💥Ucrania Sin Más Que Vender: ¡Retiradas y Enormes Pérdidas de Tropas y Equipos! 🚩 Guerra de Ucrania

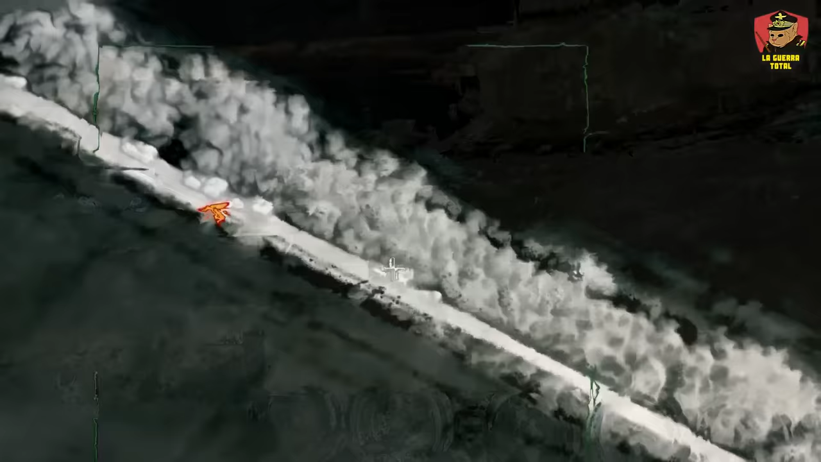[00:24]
Precisamente, en este sector se confirmó la destrucción de una batería de sistema de defensa de estudiante Patriot cerca de Pocrops.
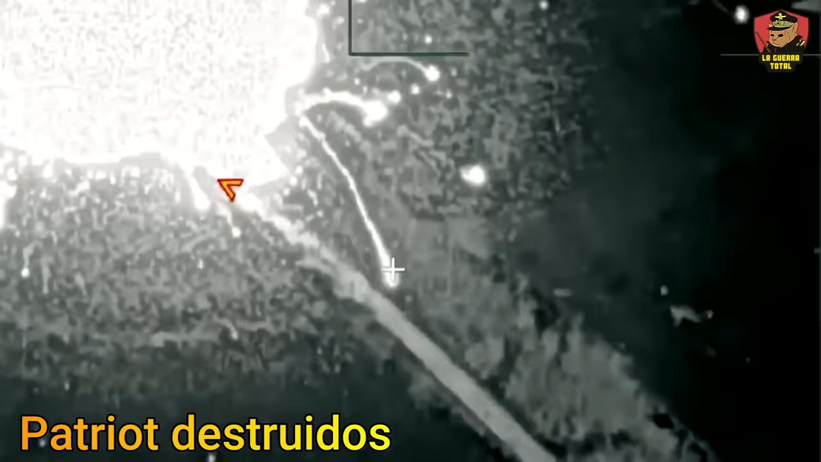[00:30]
Un misil balístico Iskander alcanzó el convoy que transportaba al Patriot a una distancia de más de 50 kilómetros de línea de frente.